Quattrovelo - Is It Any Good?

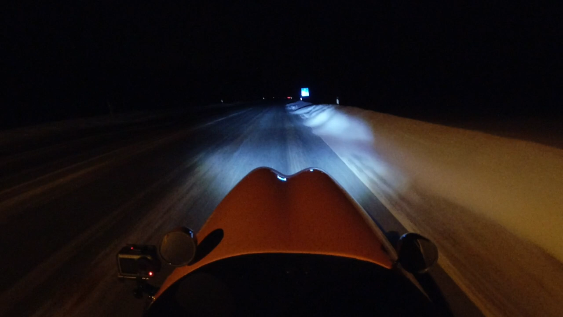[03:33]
The only problem with these powerful headlights is that the battery life is relatively short.
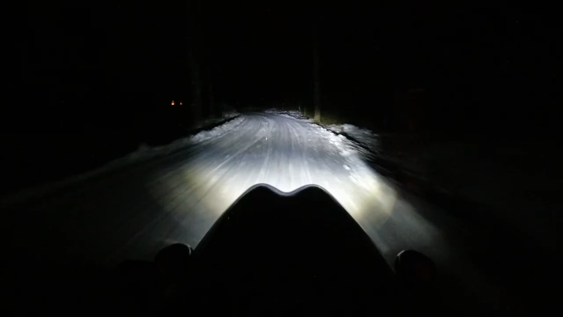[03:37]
It lasts only few hours when on full beam. That's why I mostly use the daytime running lights mode, then the battery life is reasonable.